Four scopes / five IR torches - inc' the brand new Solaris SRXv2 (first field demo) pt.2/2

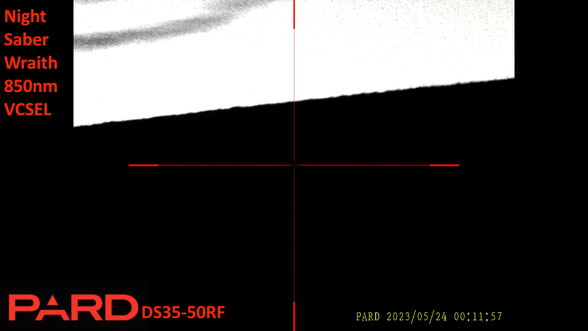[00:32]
in this video this is purely recording five different torches on four different scopes across the two videos of course this is the ds3550 again 300 meters right okay so this is the ludicrous lumens wraith i can focus the beam oh and you can see the vixels if i loosen the clamp slightly rotate it
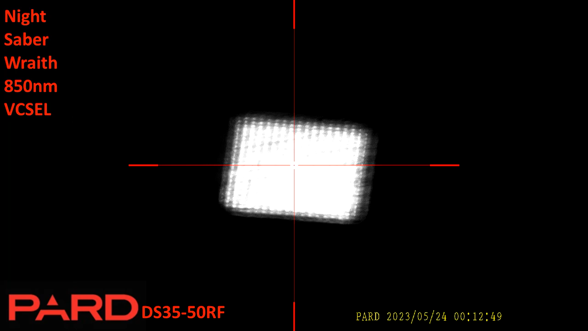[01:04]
around because i'm ocd i like it to be square tighten the clamp up back the beam off a bit nicely zooms things yep so that's the 300 meter telegraph pole and maybe focus it a bit more
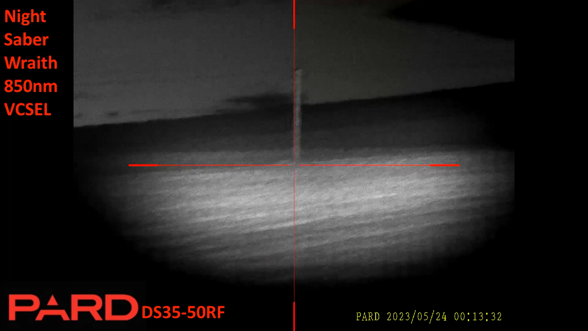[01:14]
so you can focus this as much as you want okay and over to the 500
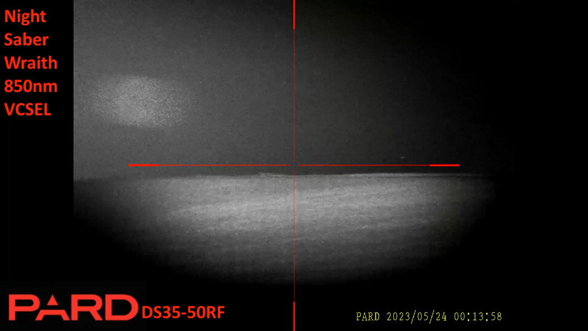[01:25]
meter tree and again there are stars showing that tree's 500 meters
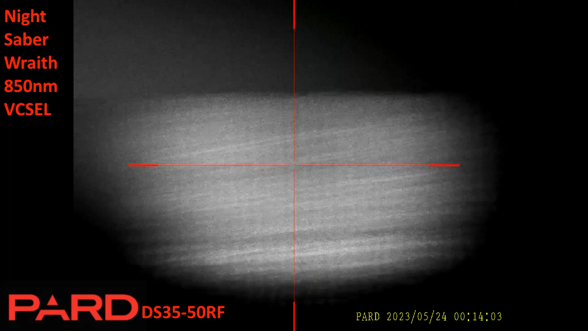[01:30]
and of course some anything closer you just turn the power down or flare the uh torch out and if i flare the torch head out it fills the
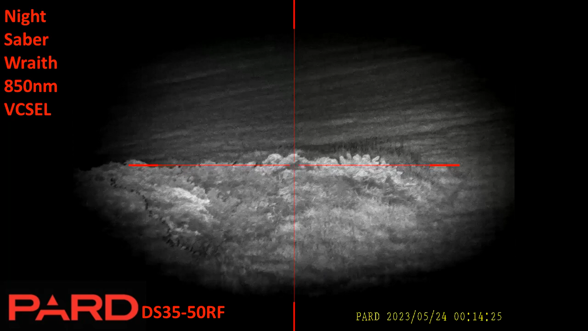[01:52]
screen fills the field of view of the ds3550 on base mag okay okay recording on the pipe micro cheetah you can see the difference in the field of view let's
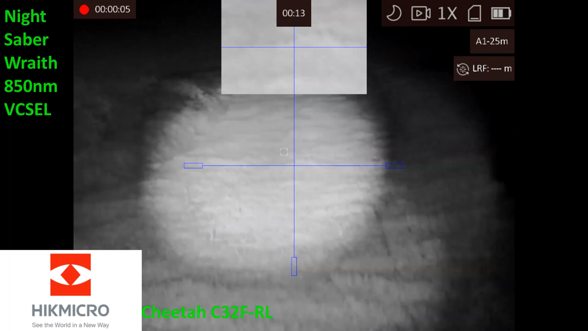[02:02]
just align things a bit better there we go there's the 300 meter telegraph pole massive difference in the field of view in the field of view we've got the tree line
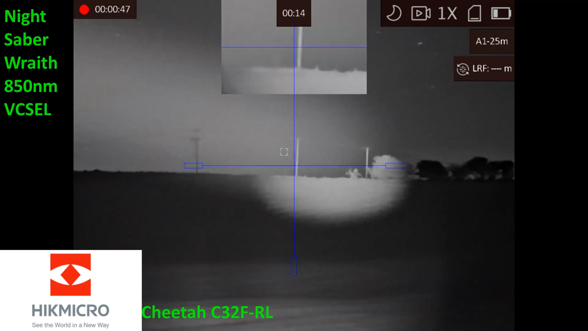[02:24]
of 500 meters there focus things down you really can highlight them with this uh torch look at that a bit oh yeah there's the 300 meter telegraph pole okay you see a massive difference in the field of view of view and a cheetah from the two parts well i
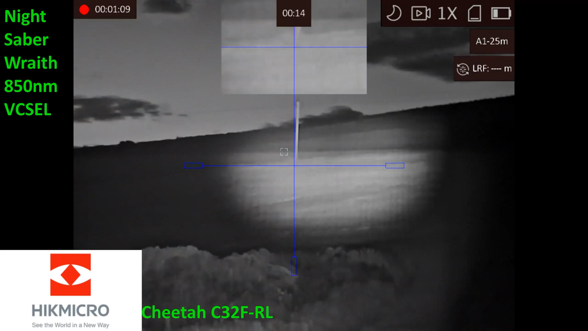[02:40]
think it's slightly greater than even the um pulsar c50 on base mag okay recording again on the pulsar that's the 300 meter telegraph pole this is with the ludicrous lumens wraith i can focus that beam concentrate it until you see the vixels back it off if you back it off it doesn't feel the field of view so probably a similar field of view to the cheetah maybe not quite as wide angle though okay so that's the 300 meter
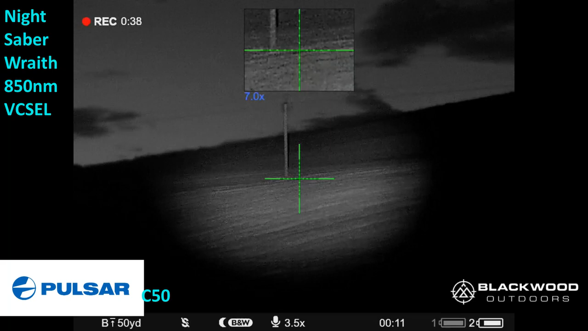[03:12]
telegraph pole it's not as bright as i expected hold on let's just check the brightness is still on full yes it is
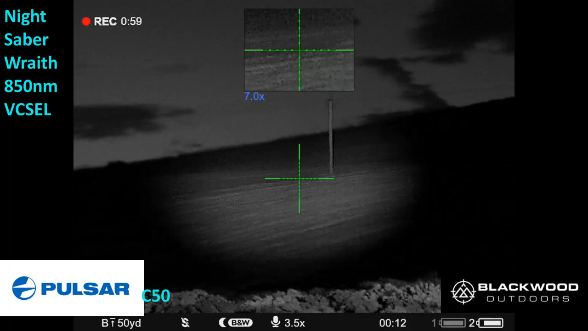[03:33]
now the turn of the pod ds3570 again and obviously imagine this masked
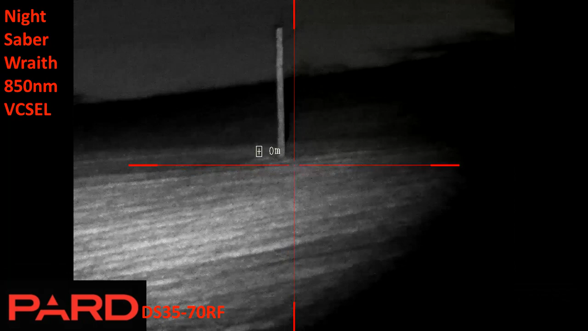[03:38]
so you can only see the circular view because i don't see anything out with the ends of the stadia
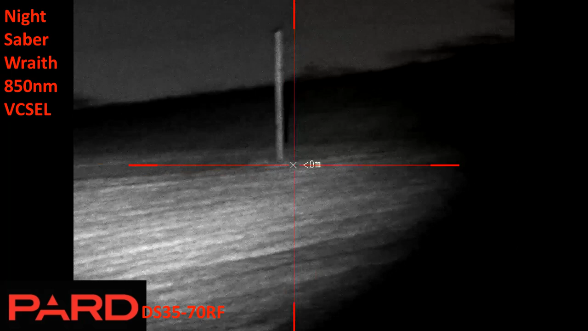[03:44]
while aiming so here i concentrate the wraith in you can see the vixels then i back it off and i'm i then
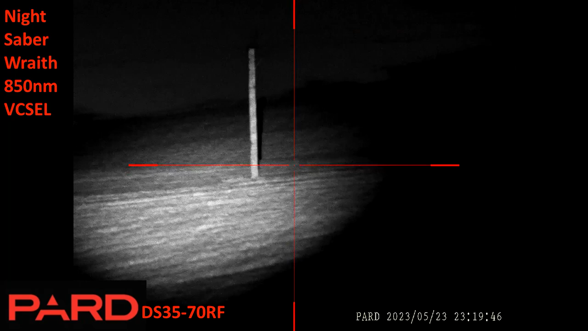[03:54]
realize how misaligned it is so i've lined it up a bit there and uh you just
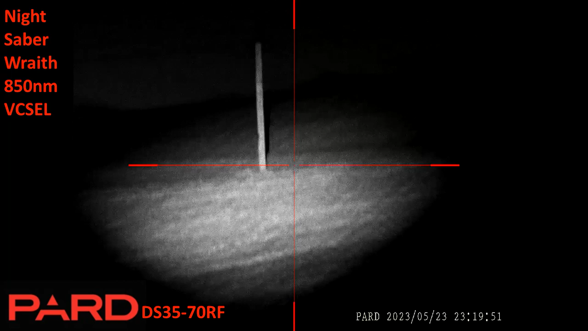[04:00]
see the grid of the vixels faintly then i pan across and upwards to the right and to the ridge line and the 500 meter tree and sorry no live commentary on this one i must have the audio deactivated on the ds3570rf here i've got
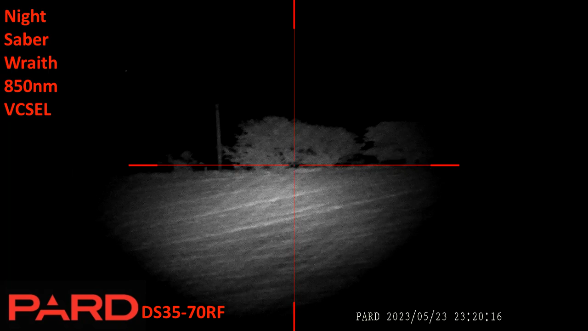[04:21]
the wraith beam fully widened out and i'm just tweaking the alignment slightly to
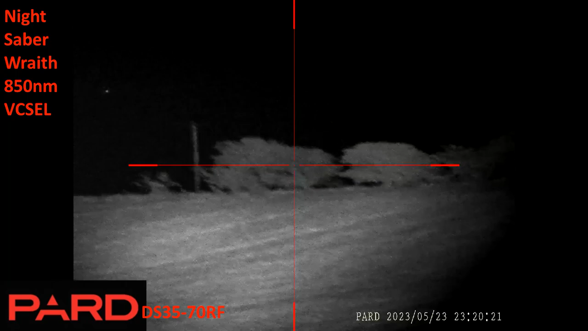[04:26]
coincide with the scope here's the night saber wraith and the night saber wraith